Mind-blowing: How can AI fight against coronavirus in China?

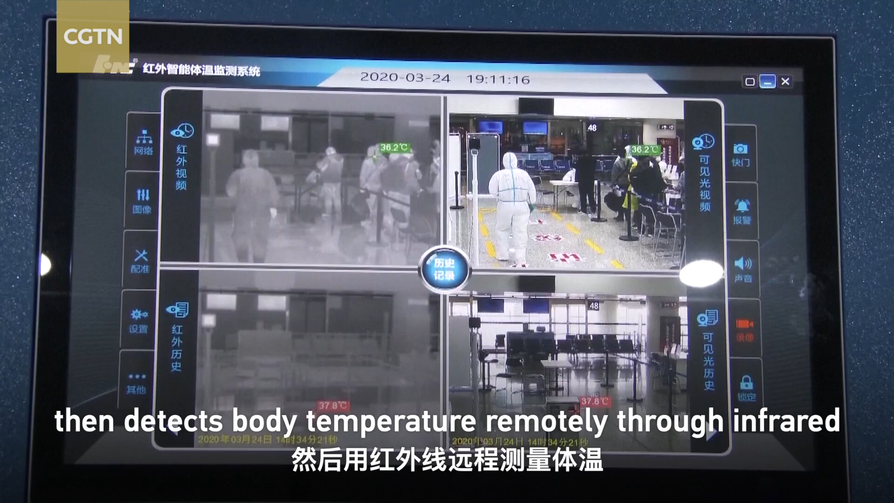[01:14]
then detects body temperature remotely through
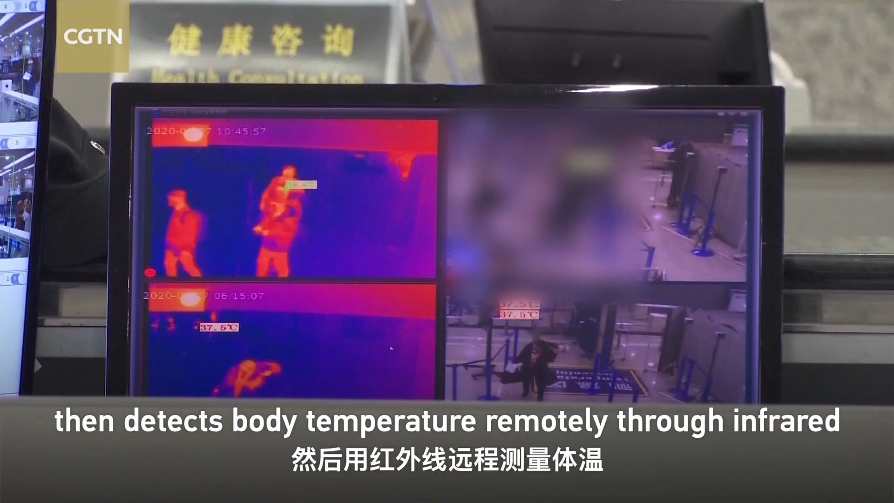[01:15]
infrared thermography in just one second to avoid cross infections.
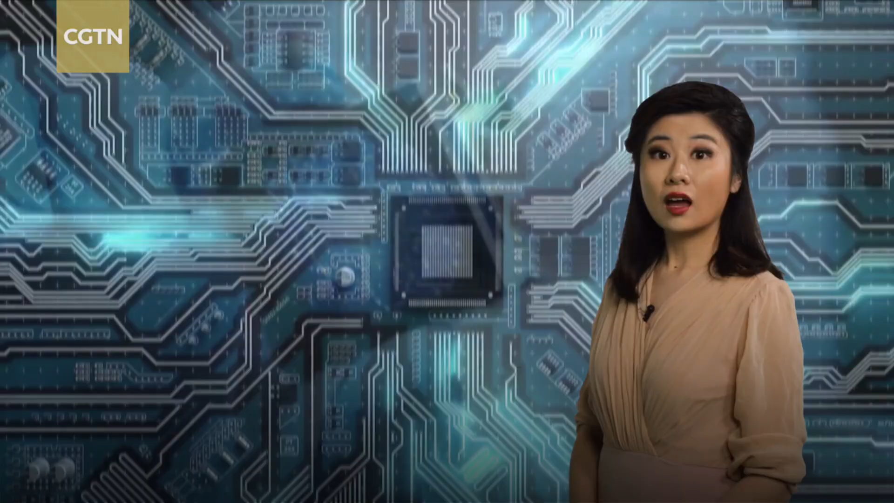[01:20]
The world's first intelligent AR temperature measuring glasses were also put into use during the COVID-19 outbreak.
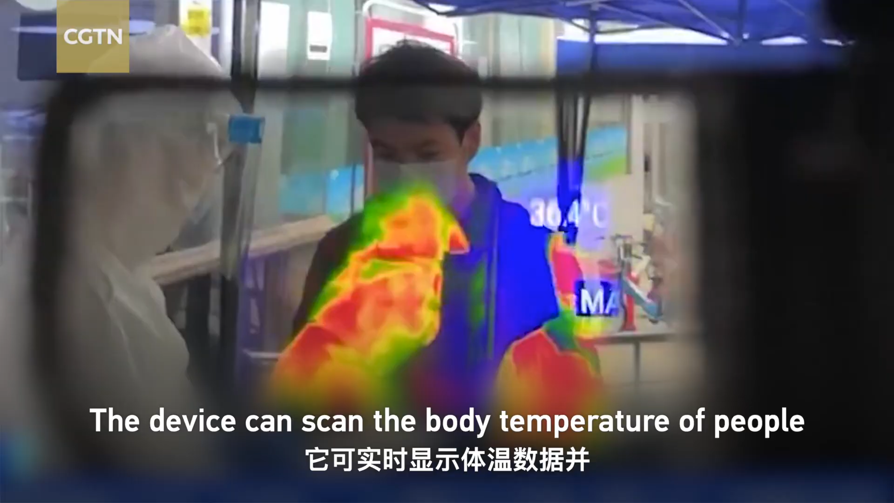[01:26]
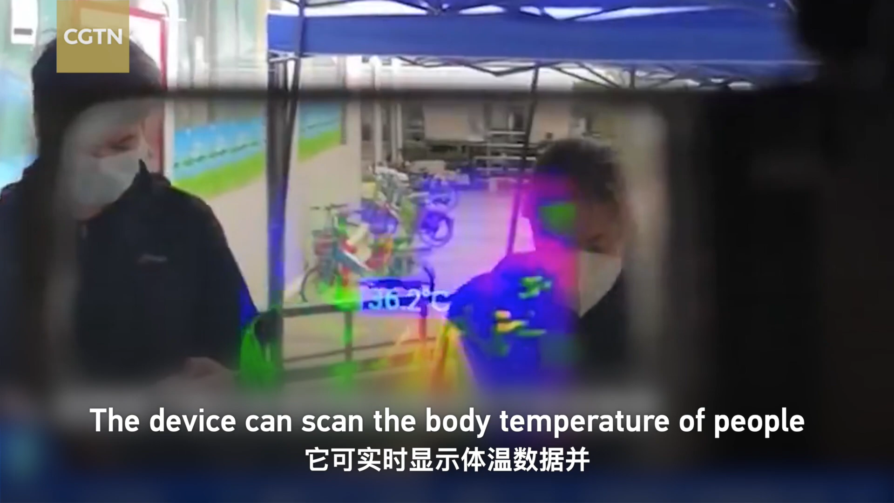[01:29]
On screen: spot 36.2°C
The device can scan the body temperature of people in real time and show it to the wearer by way of thermal imaging.